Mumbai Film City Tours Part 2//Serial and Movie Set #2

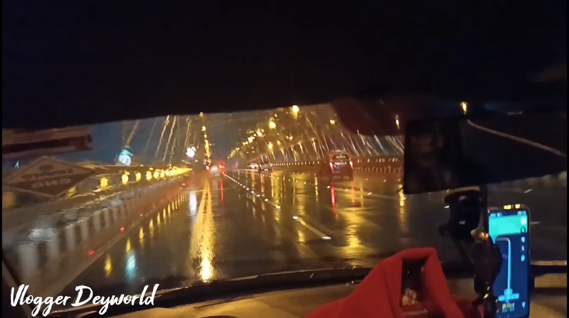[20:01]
साते सीलिंग करा आछे माने तुम्रा देखते ही पाच्छ चारो दीके रोड करा आछे तो एई सीलिंग गोलो रात्त्रे टाइमे देखते वेशी भालो लागे लाइटिंग होच्छे जेटू आर